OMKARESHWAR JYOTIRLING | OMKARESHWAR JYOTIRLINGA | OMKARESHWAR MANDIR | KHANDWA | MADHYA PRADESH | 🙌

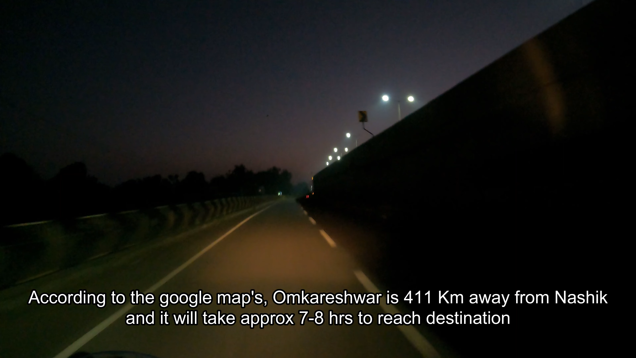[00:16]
अगर गूगल मैफ देखें तो नाशिक से ओंकार इश्वर तक्रीबन 411 किलो मिटर
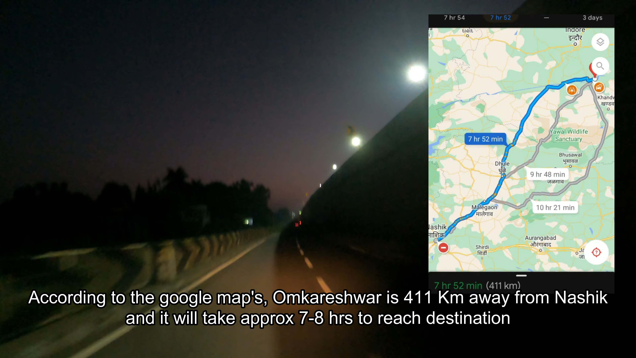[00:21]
की दूरी पर है और हमें यहां पहुँचने में 7-8 रूंटेल लग सकते हैं सुबह के सवाचे बजरे और पूरी ही देर में हम मुंबाई आगरा हाइवे पे होंगी